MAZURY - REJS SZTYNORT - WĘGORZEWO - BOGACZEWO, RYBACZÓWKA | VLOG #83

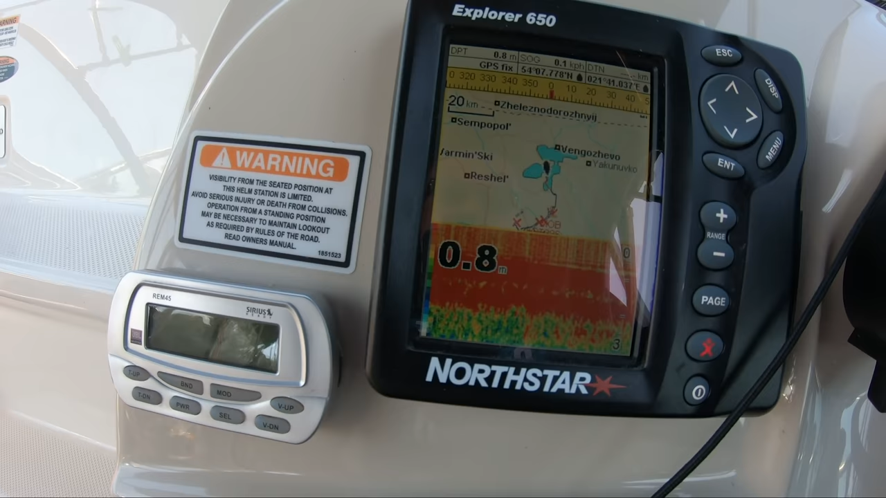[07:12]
On screen: depth 0.8 m
Jak widzicie, taki przedział, w zależności jak się łódka ustawi od 0,6 do 0,08.